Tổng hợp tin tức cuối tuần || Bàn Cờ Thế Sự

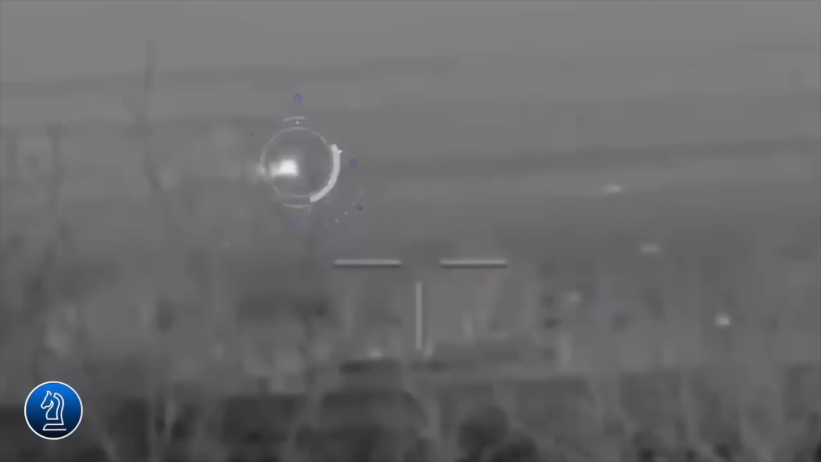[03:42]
Vào sáng ngày hôm nay, RT đưa tin rằng, một sĩ quan trinh sát của Sư đoàn Súng trường Cơ giới số 150 thuộc Cụ lực lượng phía Nam của quân Nga báo cáo về việc tiêu diệt một xe chở quân bọc thép M113 của Mỹ ở hướng Đài Nhất bằng tên lửa chống tăng vào ban đêm.